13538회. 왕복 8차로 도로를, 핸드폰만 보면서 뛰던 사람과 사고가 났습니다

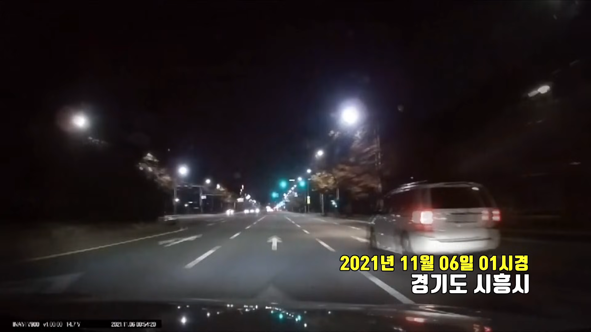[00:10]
오디오는 없네요. 내가 잘 가고 있었는데요. 내 왼쪽에서 차가 안 돼 쑥 나보다 좀 빨리 옵니다. 저 앞에 녹색 신호 계속되고 있고요. 앞차가 가다가... 가다가 내 앞으로 들어오네요. 내 앞으로 들어오다가 브레이크 잡네요. 나 피하는데... 이거 뭐야, 이거 뭐야, 이거 뭐야.
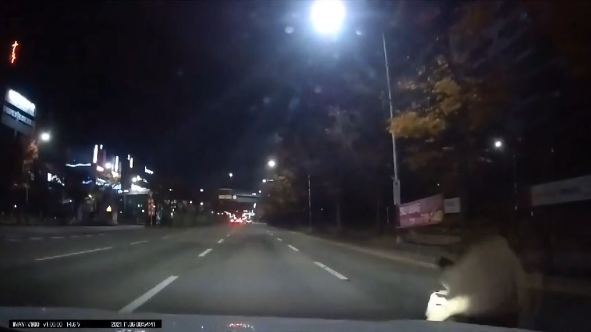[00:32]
어떻게 됐나요? 괜찮나요? 저 자체만 사망할 수도 있는데요. 쭉 가다가 내 앞에 오는 차. 저 차가 브레이크 잡고 내 앞으로 들어오길래 내가 피하면서... 이때 사람이 거의 뛰네요.
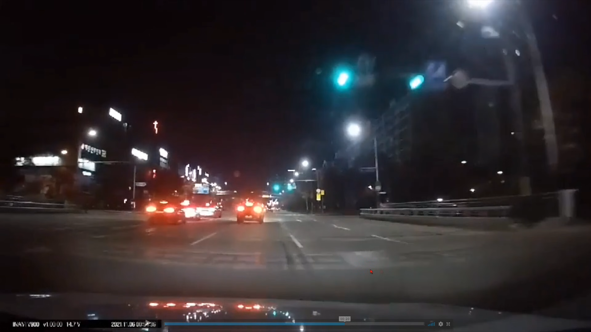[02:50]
1차로 비어있는데 그런데 저 차가 나한테로 들어와요? 들어오면서 나보다 쭉 앞에 가던 차가... 이때 브레이크 잡으면 나도 왜 그래? 속도를 좀 줄이면서. 속도 줄이면서 시야 확보 안 되잖아요. 이 차 왜 브레이크 잡았지? 녹색 신호고 앞에 뻥 뚫려 있는데? 그럼 여기서 뭔가 왜 그러지? 여기 횡단보도도 안 해요. 좌회전 차들은 여기서 좌회전할 거고요. 횡단보도 저쪽 건너편이에요. 그럼 여기서 저거 이상하다. 왜 내 앞으로 들어오면서 브레이크 잡네? 왜 그래? 왜? 왜? 왜? 왜? 왜 뭐 있어? 뭐 있어?